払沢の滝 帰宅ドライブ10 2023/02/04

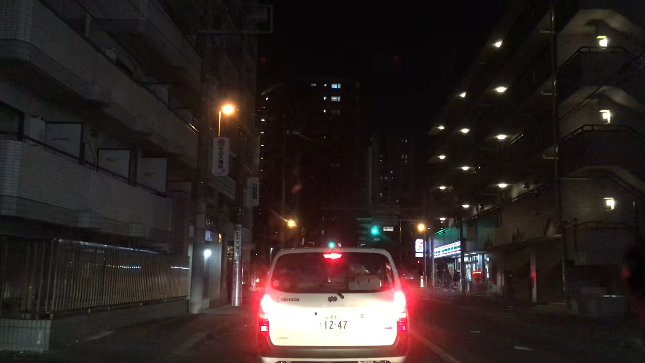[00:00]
板橋ナンバーって珍しいなと思って。 斜め右方向です 。あそこ。